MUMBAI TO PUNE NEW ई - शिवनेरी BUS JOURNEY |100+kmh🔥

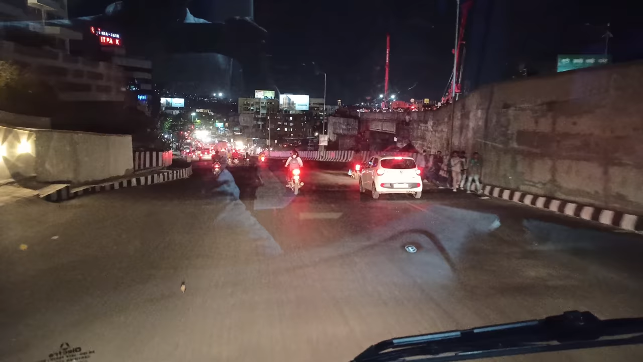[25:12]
पावणे 8 आहेत पहा आणि आपली बस आता चांदणी चौक येथे आलेली आहे. हे पुण्यामध्ये ट्रॉफिक पहा तुम्ही.
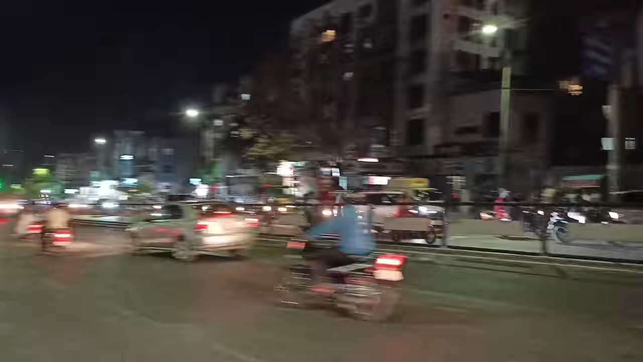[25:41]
बस इलेक्ट्रिक असो किंवा कोणतीही असो किती लवकर येऊ द्या बसला, ट्रॉफिक आलं की टायमाचा इश्यू होतोच.